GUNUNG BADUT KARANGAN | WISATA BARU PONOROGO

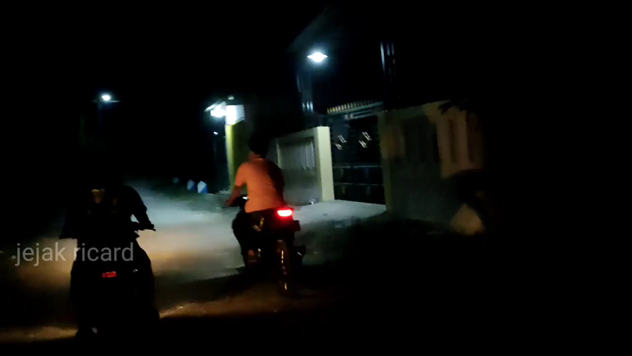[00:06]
ini kita bersama teman-teman sekampung lagi menuju kewisata baru yang menjadi andalan pemerintah desa Karangan,
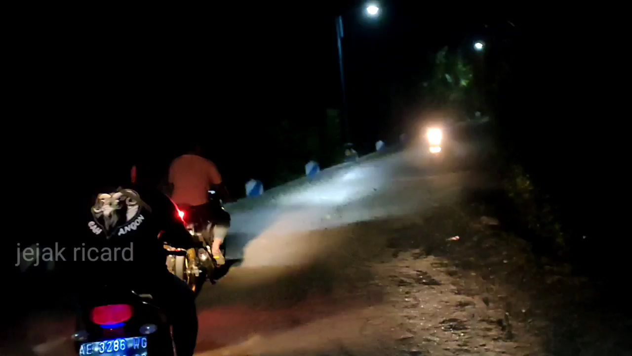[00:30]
Jalan untuk menuju kewisata malam ini memang sudah berasal ya guys,